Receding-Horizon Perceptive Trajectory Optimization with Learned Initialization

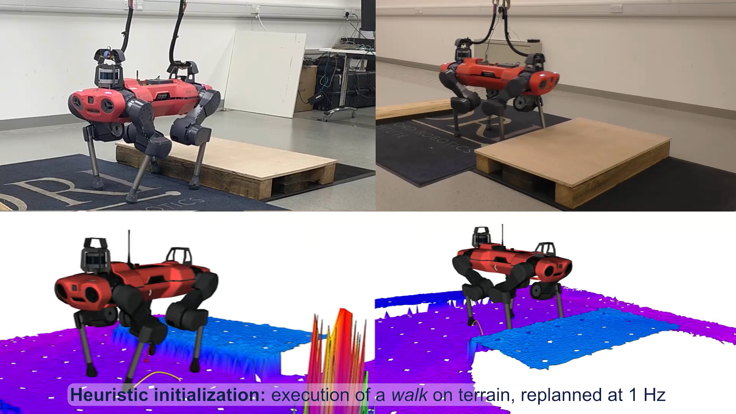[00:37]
Informed by perception we're able to traverse uneven terrain. The optimizer places footholds on the elevation map away from obstacles such as edges.
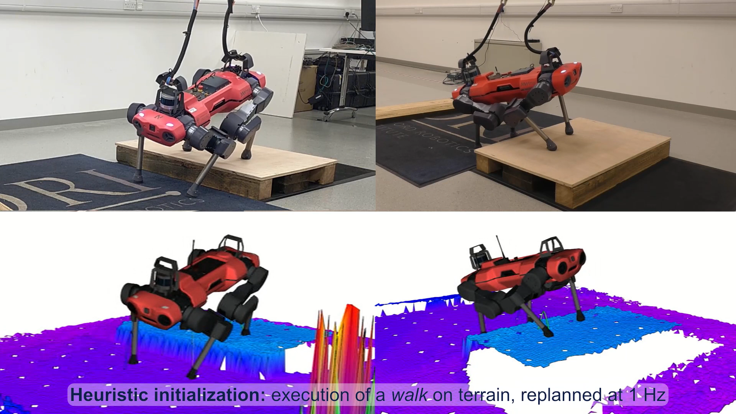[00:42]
The swing motion accounts for each step height reducing the risk of collision between the shins and the terrain.
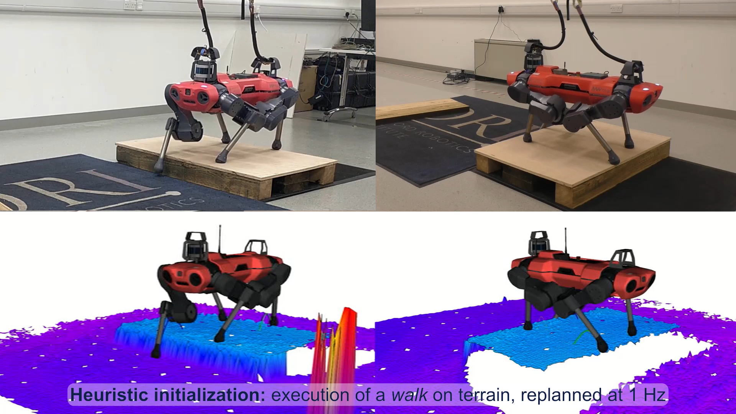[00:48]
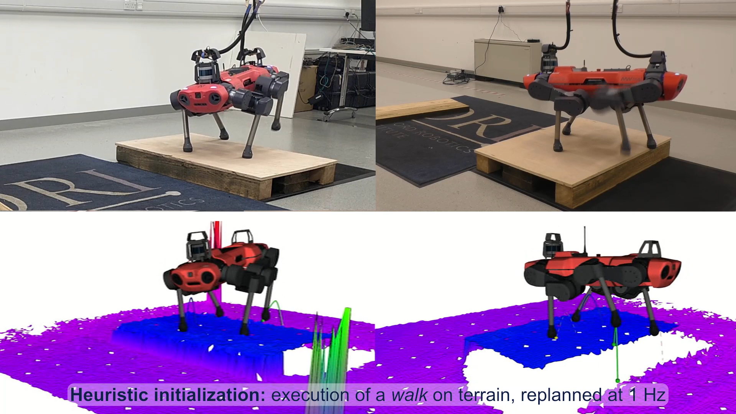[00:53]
Using the single rigid body dynamics model and a whole body controller the real animal C quadruped can successfully track the resulting trajectories.
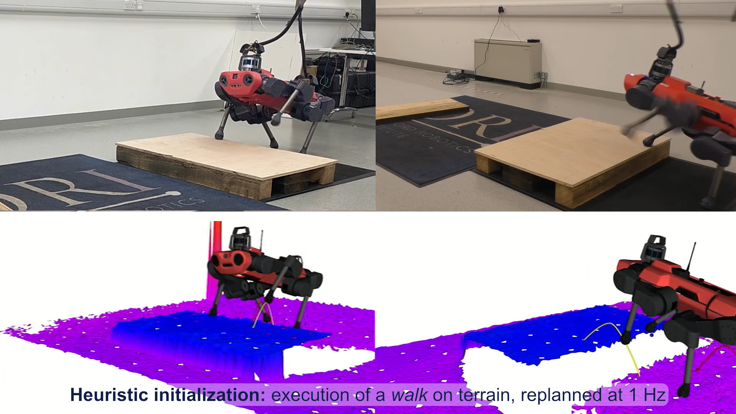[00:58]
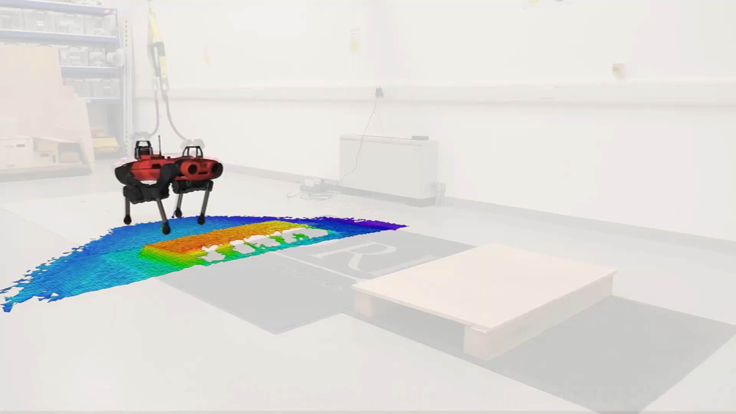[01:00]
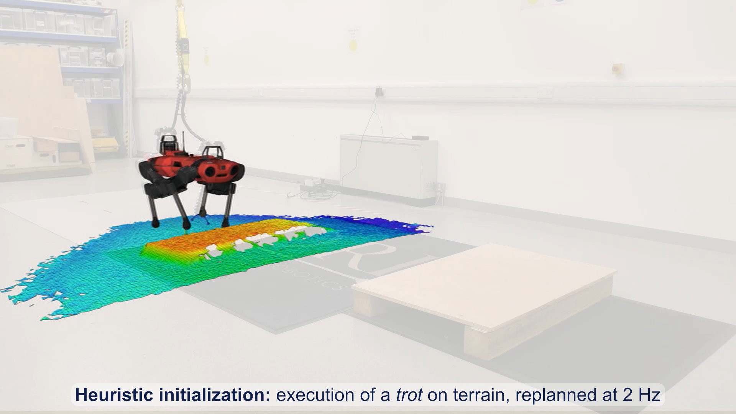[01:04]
In this video the robot trots over the same terrain.
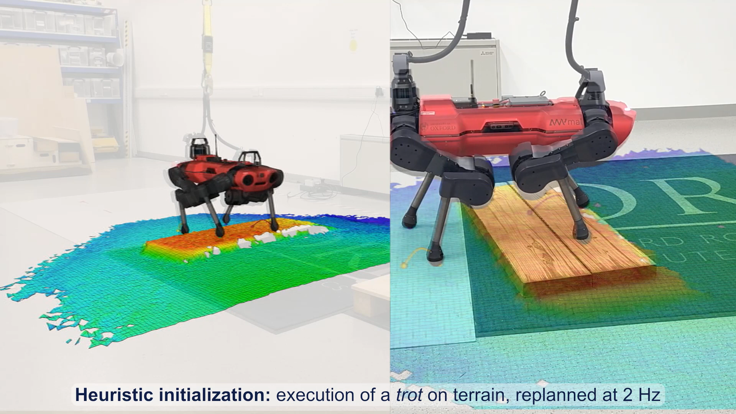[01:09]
This symmetric gate results in a less energetic motion of the base which makes the solver converge faster.
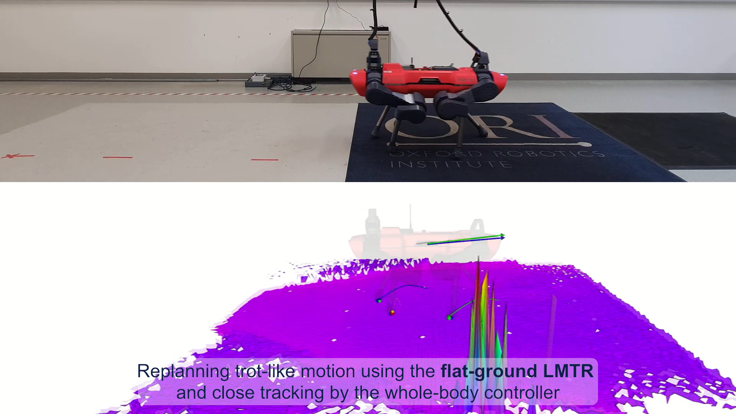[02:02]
As each trajectory segment is refined online by the optimizer we were able to adapt the
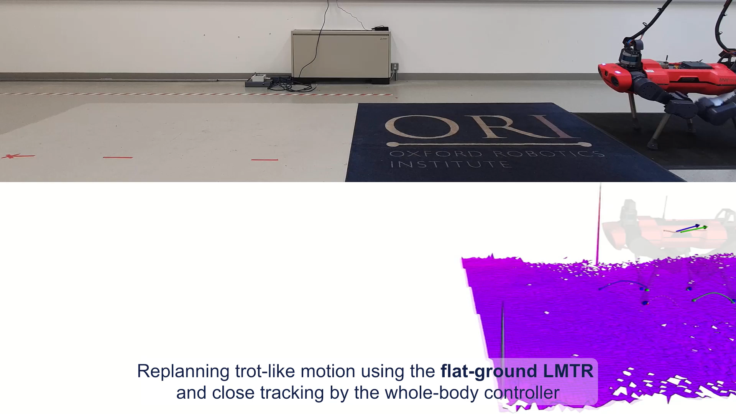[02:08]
initial guess from the flat ground LMTR and traverse mild terrain.